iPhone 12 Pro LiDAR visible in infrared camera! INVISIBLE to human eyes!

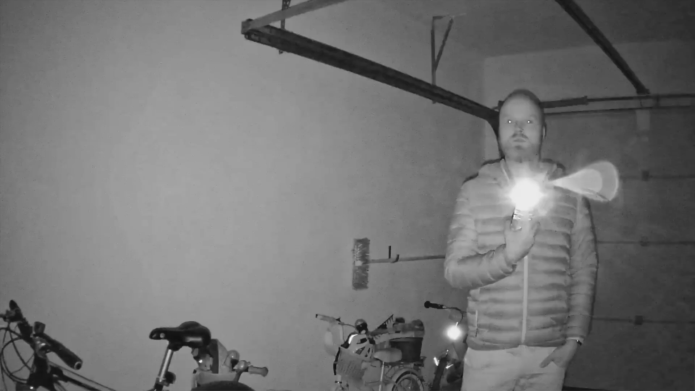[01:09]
my phone well something that you've probably seen
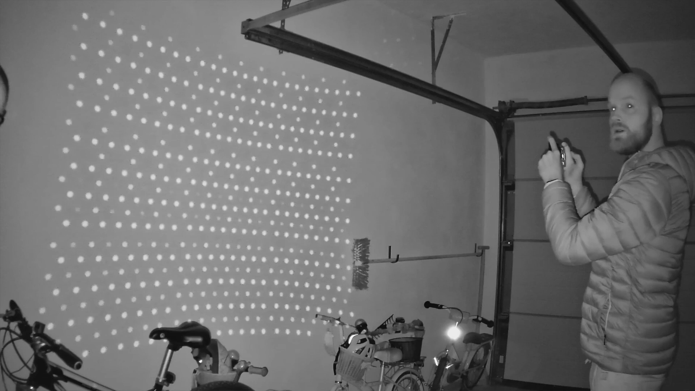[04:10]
this is crazy look at this all right now let me step out of the picture so it's displaying many different patterns
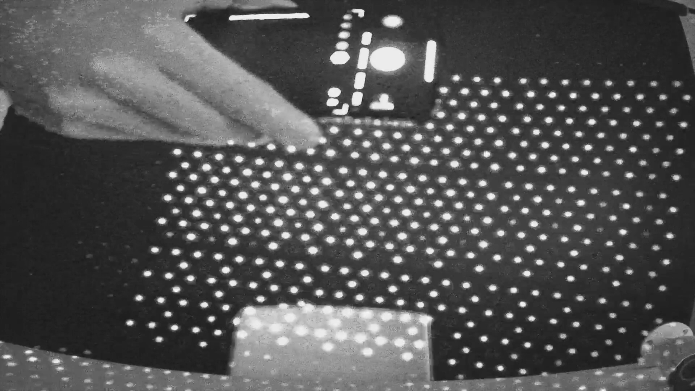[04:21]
on the person or on the object whatever it it would be
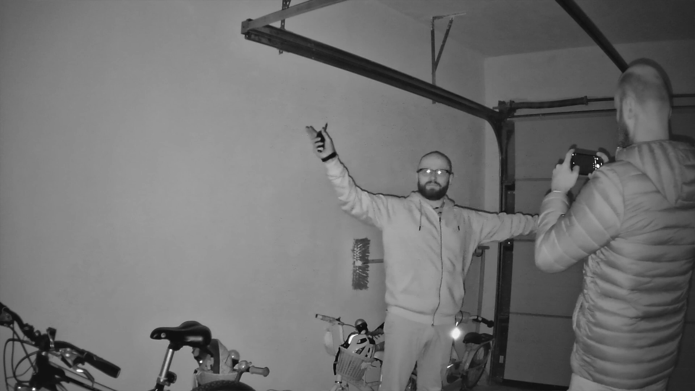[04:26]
to be able to focus very fast and to be able to take those night shots